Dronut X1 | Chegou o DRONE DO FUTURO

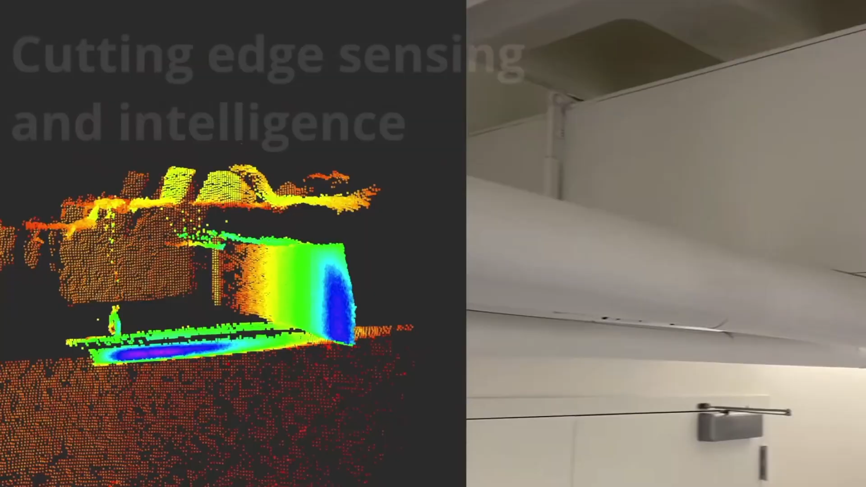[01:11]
ainda vem equipado com um sensor 3D LiDAR de última geração